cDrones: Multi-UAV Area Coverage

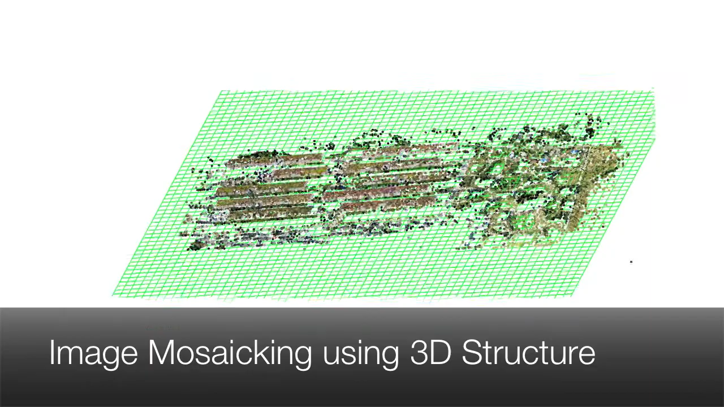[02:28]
From the captured images, we can extract the rough 3D structure which allows us to select